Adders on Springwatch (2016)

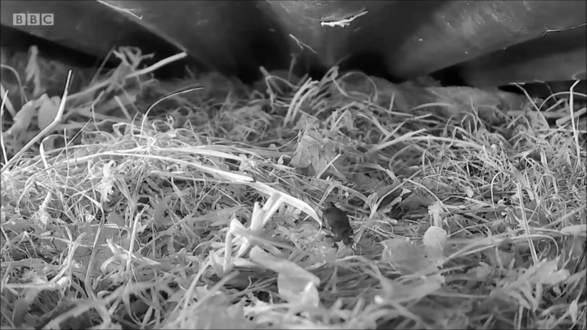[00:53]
Well, we've seen a beetle, and we've seen a snail, and we've seen... A large slug, but no adders. But that might be one of our live cameras on the website, so keep an eye on it.